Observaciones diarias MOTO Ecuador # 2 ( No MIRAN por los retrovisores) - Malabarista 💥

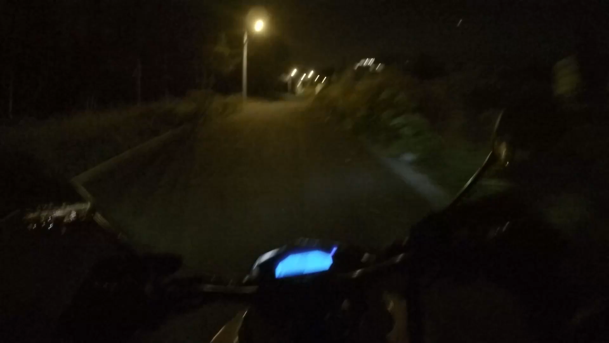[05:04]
¡Ay, pinche perro! ¿Por qué tienen que ladrar? ¿Por qué? ¿Por qué? ¿Por qué sí muerden?
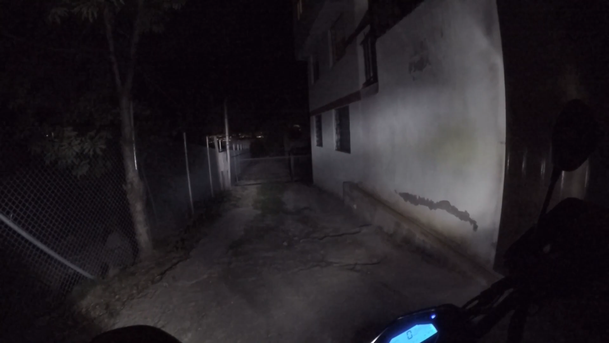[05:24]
Y se ve bastante bien Se ve muchísimo mejor que con el foco halógeno